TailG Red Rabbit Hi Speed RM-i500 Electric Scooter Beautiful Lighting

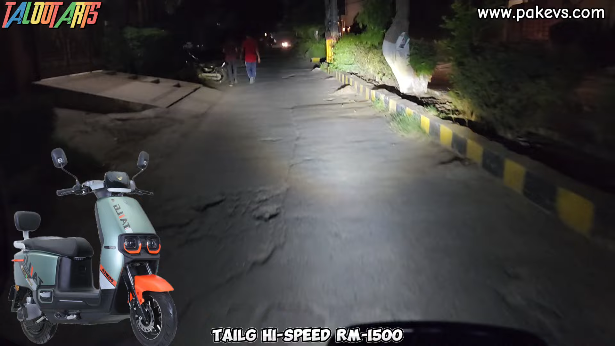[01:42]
تو میں یہی دکھانا چاہ رہا ہوں مسلسل کہ اس کی جو لائٹ ہے وہ کتنی افیکٹیو ہے اندیرے کے اندر ابھی میں کافی تھوڑا سا آگے چلتا ہوں اور وہاں پہ میں کھڑے ہوگے آپ کو اس کا 360 view دکھاتا ہوں 360 کے اندر آپ دیکھیں گے کہ اس کی جو ambient light ہے جو کہ ہماری foot plate کے نیچے ہے وہ night کے اندر کتنی خوبصورت قسم کی لگتی ہے یہاں پہ میں آپ کو بتاتا چلوں کہ ایپاک evs.com کے platform سے بھی اب آپ بائک پرچیز کر سکتے ہیں انشاءاللہ بہت جلد ہو سکتا ہے جب آپ